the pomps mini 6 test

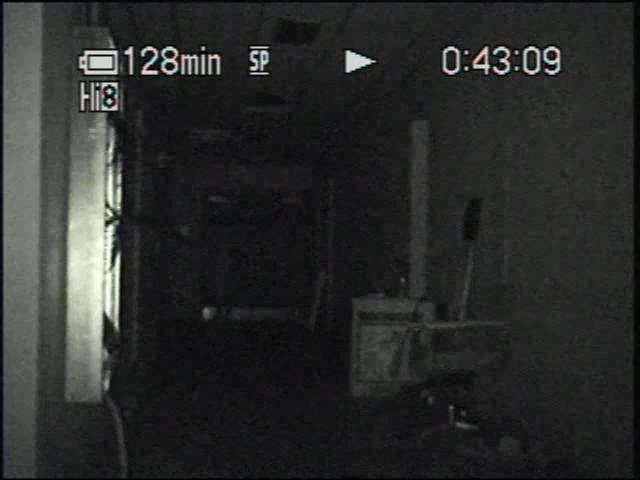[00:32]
and Brent, I want you to turn around and start walking up a little bit. As you can see, Brent's walking toward us now, you can see him really clear.